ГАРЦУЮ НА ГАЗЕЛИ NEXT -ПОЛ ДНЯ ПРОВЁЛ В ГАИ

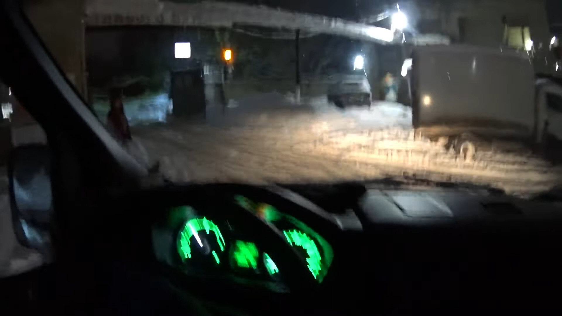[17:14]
пробую выехать. Каша, жесть. Я им говорю, хоть трактор вызвали бы. Он говорит, был трактор 7-го. Ну, 7-го 3 дня прошло. У нас он был вчера и уже как намело. Вообще жесть, блядь.
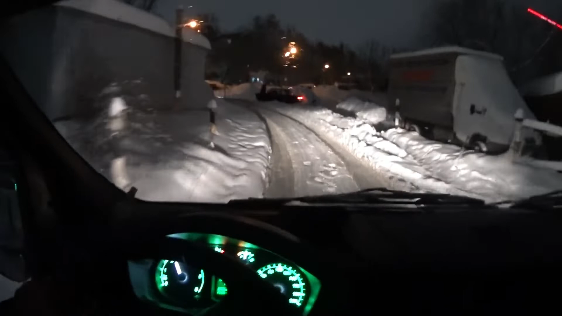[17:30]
Семерка там мешается, мне тормозить вообще нельзя. Семерка, уйди, задний привод. Тяжело ему выехать. Только бы там никого не было. Вроде никого.